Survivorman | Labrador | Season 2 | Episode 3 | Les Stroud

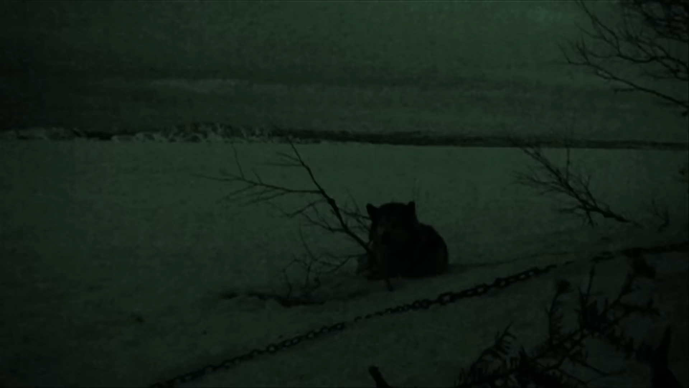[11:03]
Well, there's one dog up, just looking at me. The rest of the dogs are all curled up in little balls in that classic sled dog style.
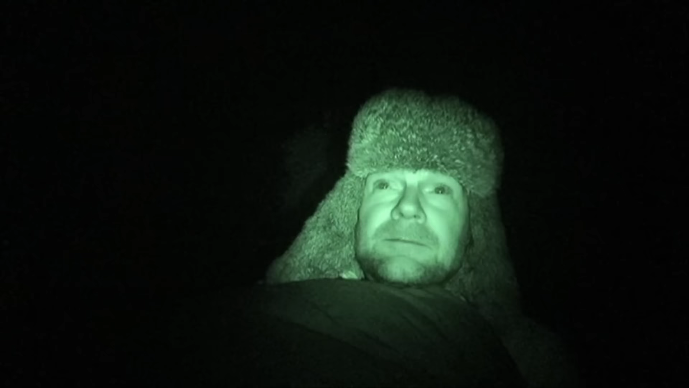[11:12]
Stars are starting to come out, which is a good sign. Most of the sky is overcast. I'm really hoping it's not going to rain tonight since I'm exposed here. Just sort of laying out on this bed of boughs.
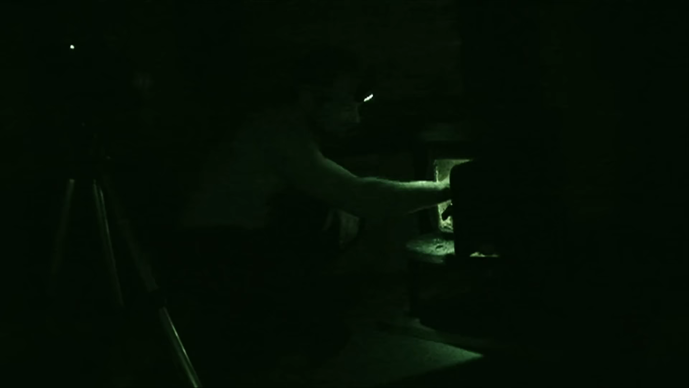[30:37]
The headlamp was in the survival kit, another huge advantage for surviving,
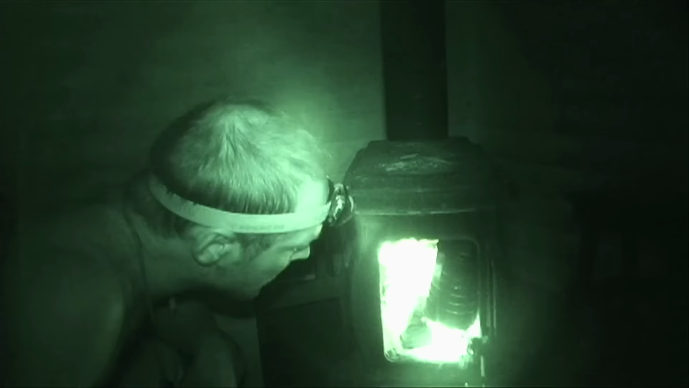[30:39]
especially if I have to travel or if I get injured during the night.
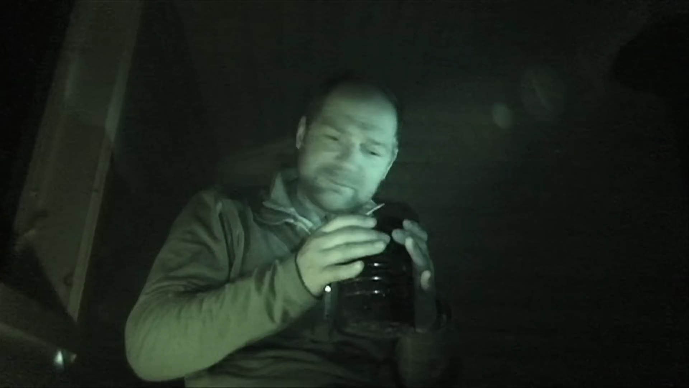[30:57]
Oh, that's still hot, but that's good. So it's all the caribou broth now.
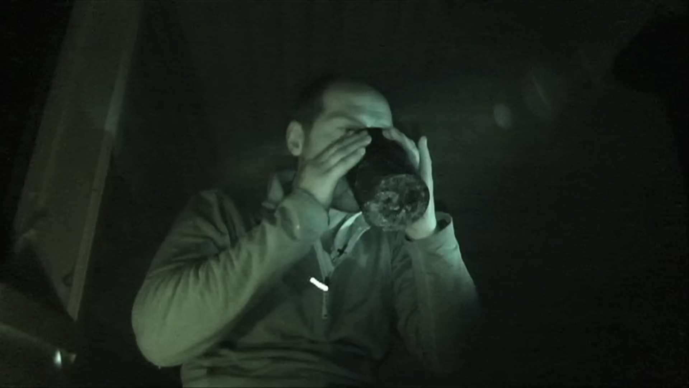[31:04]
That's gotta be good for me. I hope that the meat's okay.
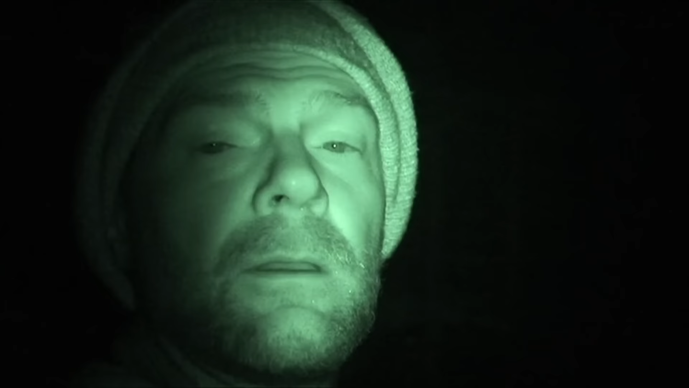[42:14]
Time to crawl into the shelter.
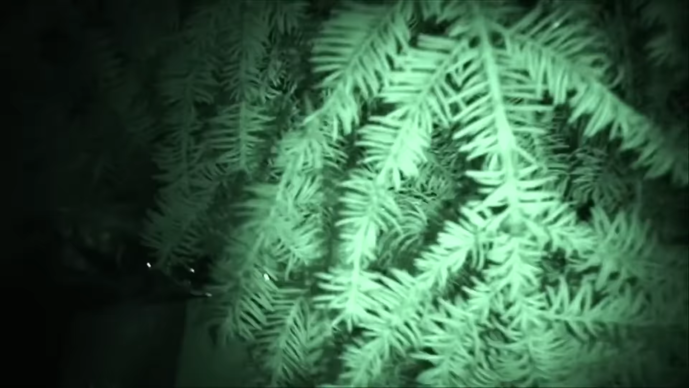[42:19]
Sleeping in this kind of claustrophobic shelter is near torture.
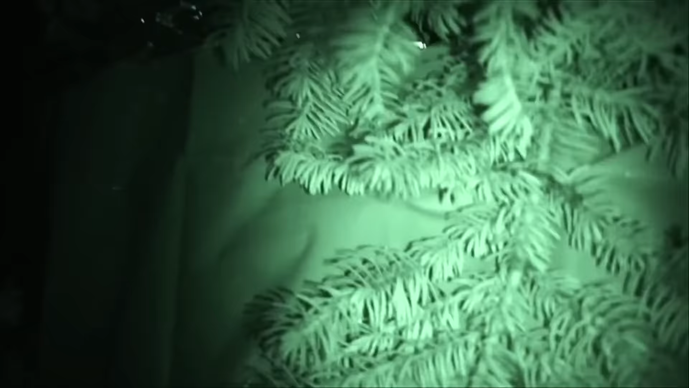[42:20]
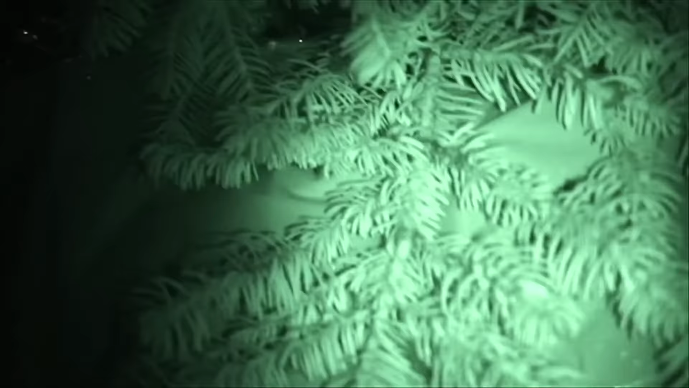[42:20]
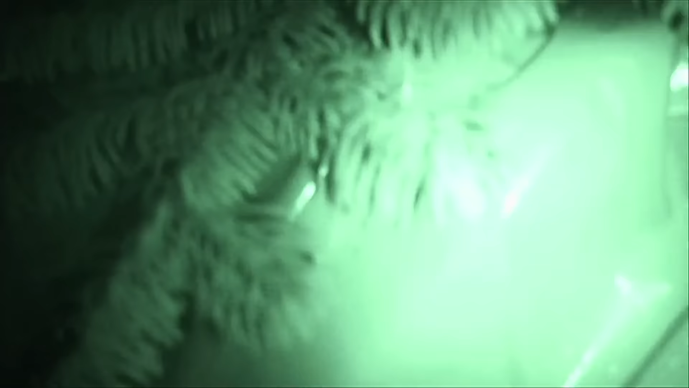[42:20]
You have to contort your body and move like some kind of bound up caterpillar, all the while with your face only an inch from the snow wall.
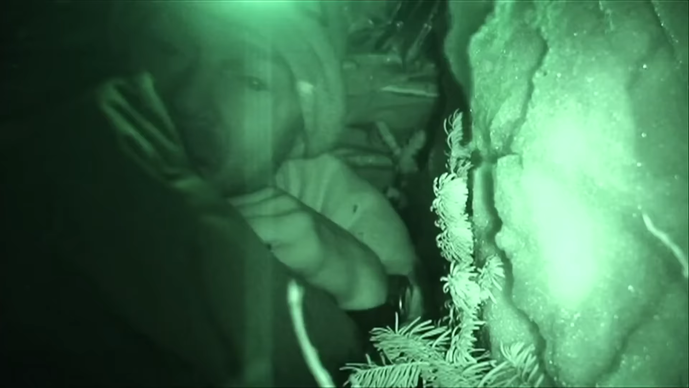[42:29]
And the lack of oxygen is frustrating and leads to small moments of panic. Ah, I got my sleeping bag backwards.
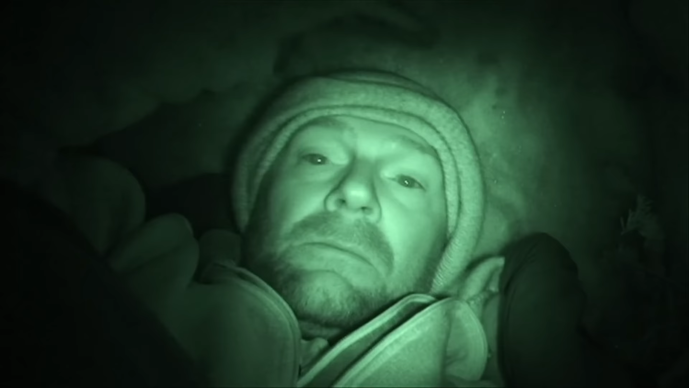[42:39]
So here I am in my little snow trench.
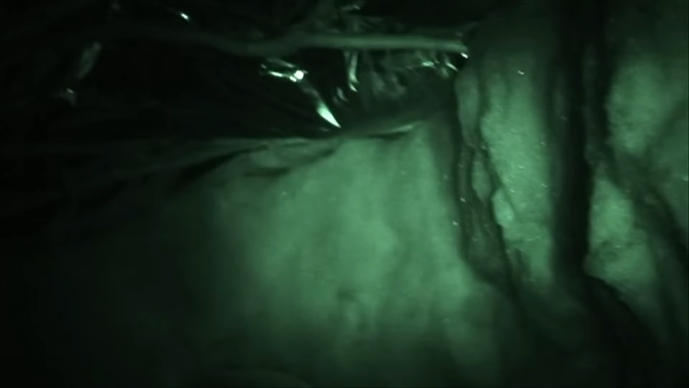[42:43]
With any luck at all, I won't wake up shivering, and I'll be fine in here for the night.
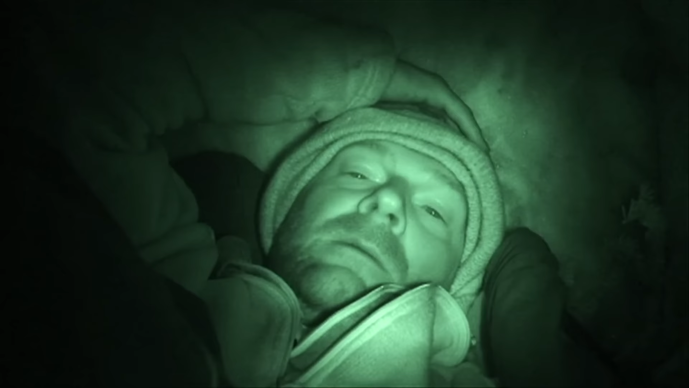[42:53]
I didn't make it long enough, though. My feet are kind of sticking out the end. Put an orange garbage bag over top of them.